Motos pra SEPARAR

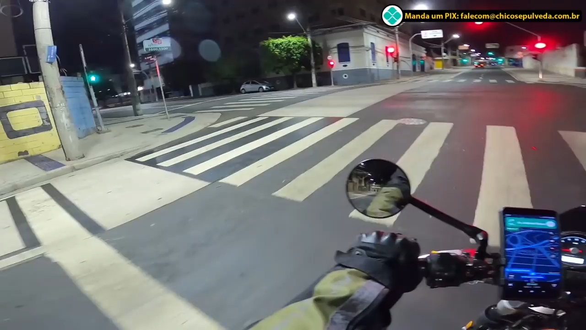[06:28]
Vocês vão acompanhando aí. E a câmera tá legal agora de noite, viu? Vocês estão acompanhando aqui uma imagem bem legal. Noturna de Campinas. E tá um frio de liça, viu, galera?